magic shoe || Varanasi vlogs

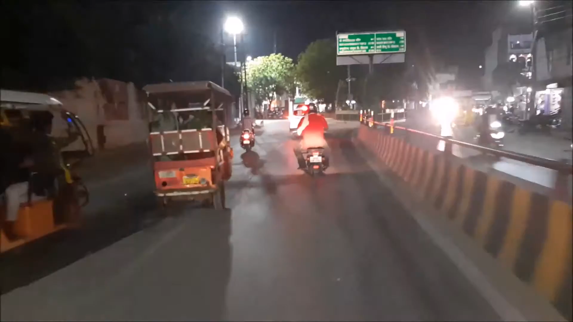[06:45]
ये देखिए पुलिस वाले अभी बैठे हैं, देखिए लेके खड़े तो हैं, ये लोग चेकिंग करते हैं अभी, आज तो नहीं कुछ बोल रहे हैं।
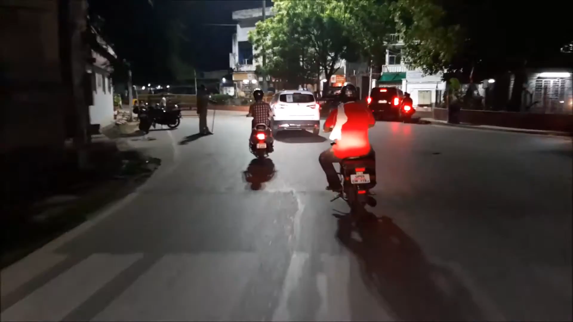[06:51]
देखिए बैरिकेड लगाए, यहाँ पक्का चेकिंग होती रहती है।